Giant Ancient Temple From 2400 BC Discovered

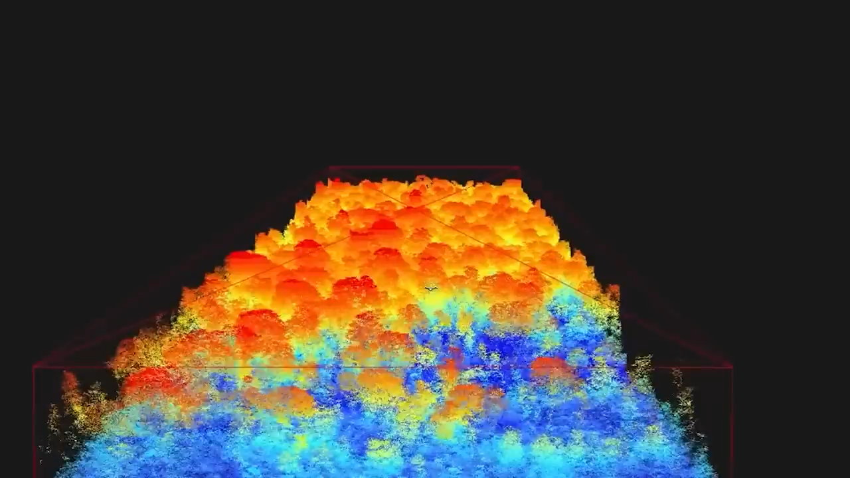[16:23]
It hasn't actually been dug up yet, but researchers have managed to use x-ray tomography and 3D imaging to discover different layers of the temple,
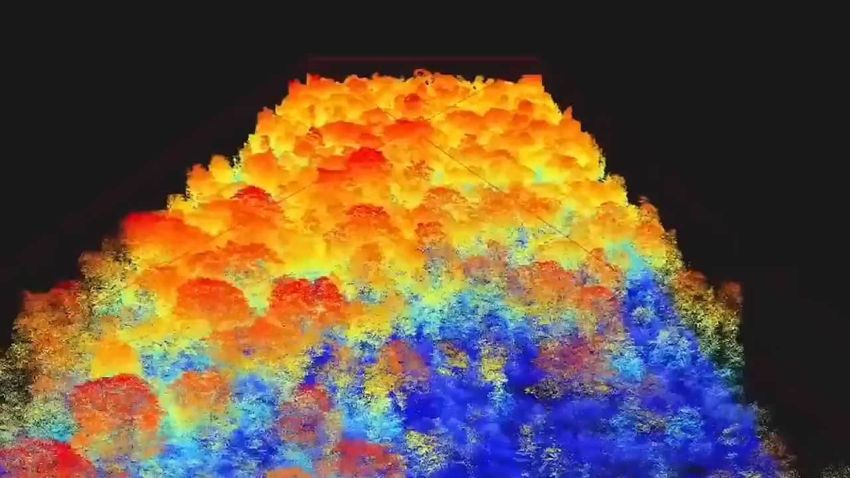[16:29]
which appears to have been built over millennia, with new layers being built on top of old ones.